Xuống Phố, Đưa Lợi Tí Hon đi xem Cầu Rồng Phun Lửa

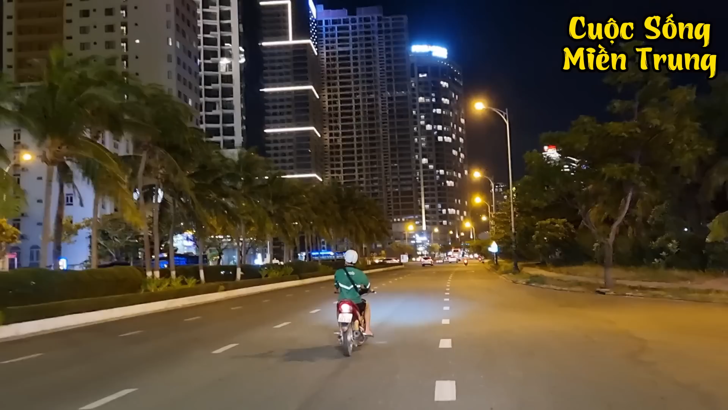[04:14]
Hôm nay dẫn Lợi xuống đây để trải nghiệm thêm một lần nữa và dẫn Lợi đi chỉ cho Lợi quay YouTube thì ai cũng muốn quay lại cái cảnh đẹp này để cho cô chú anh chị cùng xem nha. Và con xa quê hương thì có thể qua cái video của Hải thì đỡ nhớ quê hương hơn à. À. Đây đường này là đường Võ Nguyên Giáp cả nhà ha. À, sát qua lại bờ biển thành phố Đà Nẵng này.
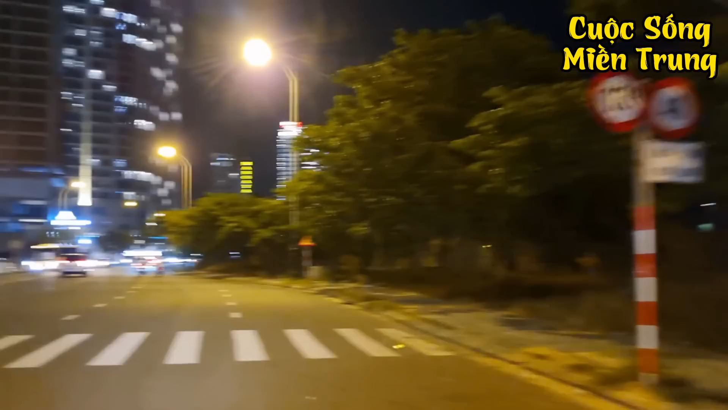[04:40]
À, đường này thì rất là nhiều cái tòa nhà khách sạn cao tầng. À, cả nhà. Wow. À, năm nay thì tình hình dịch bệnh nên ảnh hưởng rất là nhiều nên là khách cũng không có đông như mọi năm cả nhà ơi. Chứ bình thường đường này là đi kẹt xe luôn đó. bữa nay đúng thứ ba chủ nhật đây mà không có khách luôn.
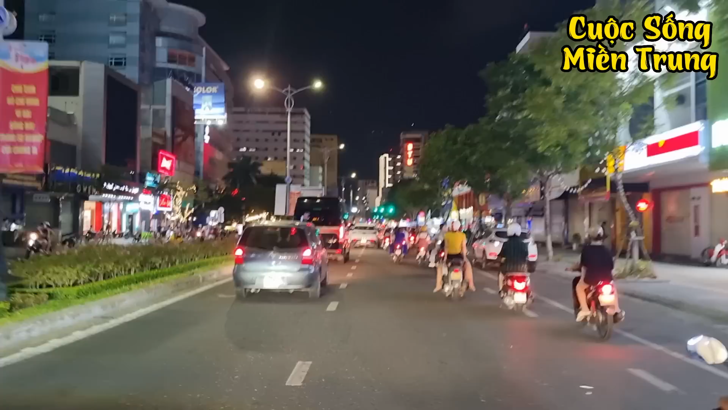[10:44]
Dạ bây giờ thì mấy anh em về nhà cả nhà ơi. Mình cũng đang đi đường Nguyễn Văn Linh.
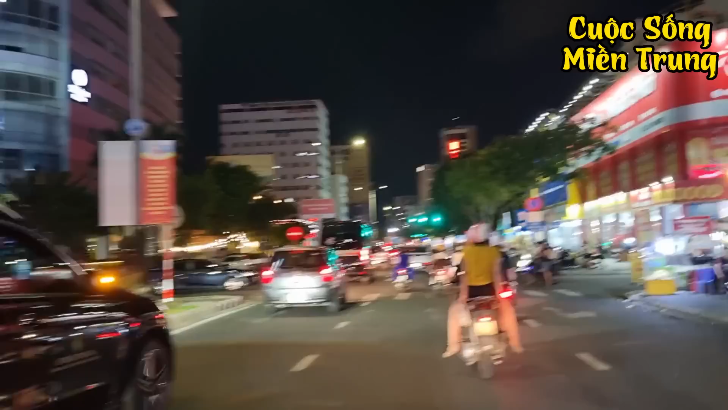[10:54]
Có rất là nhiều cô chú anh chị là muốn xem những cái con đường ở thành phố Đà Nẵng quý vị ha. Đi xe máy mát quá lại ha.
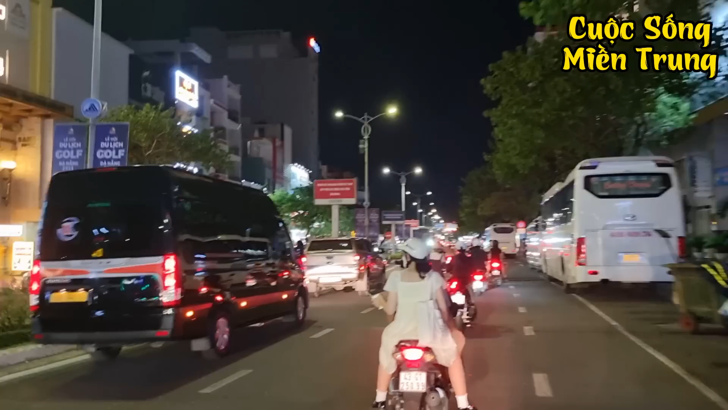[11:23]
Dạ đây là con đường Nguyễn Tri Phương của thành phố Đà Nẵng cả nhà ha. Giờ ở Đà Nẵng là 9:20 rồi. Lời ơi, giờ ăn gì nữa lời hè?
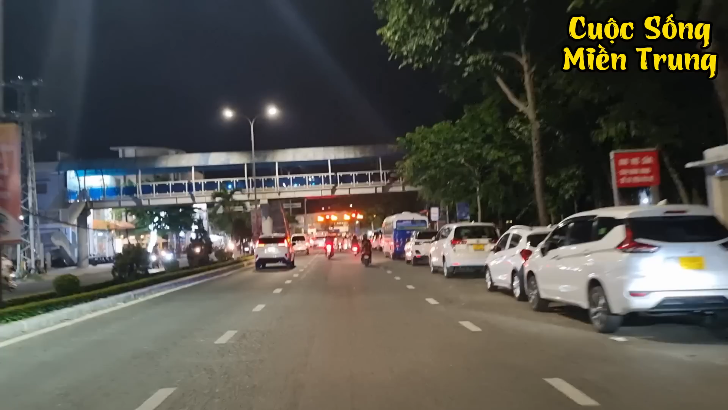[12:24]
Quay con đường thì nói chung nó cũng đa sắc đa màu. Rồi, rẽ qua đây là đường Điện Biên Phủ của thành phố Đà Nẵng cả nhà ha. Đỏ rồi. Lại nãy chẳng lời đi cái đường biển cả nhà. Trời ơi lại phê luôn. Hôm trước đi xuống đi ô tô nhìn không thấy gì trơn lời.
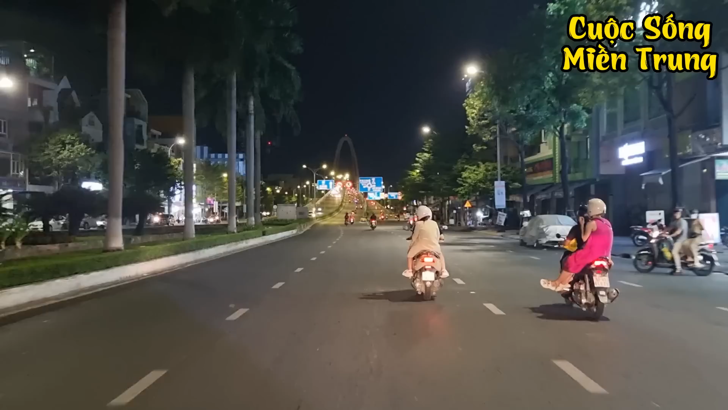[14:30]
Mình rất là ấn tượng khi mà đi qua cái cầu vượt này cả nhà. Đây là cầu vượt mà thời Bắc Nguyễn Bá Thanh đó. Để sức làm cái cây cầu này cả nhà. Dạ. Cầu vượt này có 3 tầng.
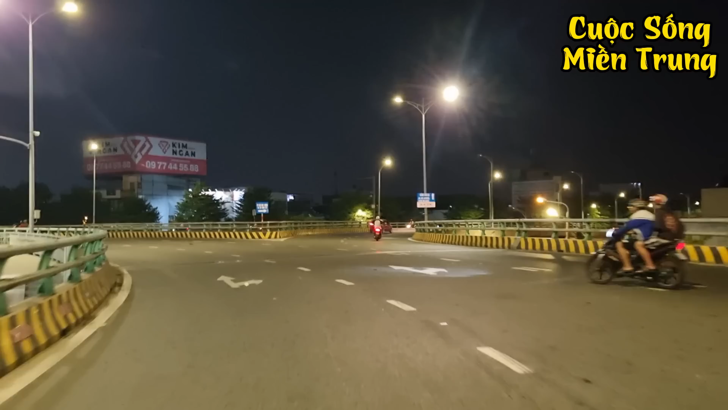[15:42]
Rồi nhà mình đi về hướng này thôi. Theo hướng này là đi theo quốc lộ 1A cả nhà ha.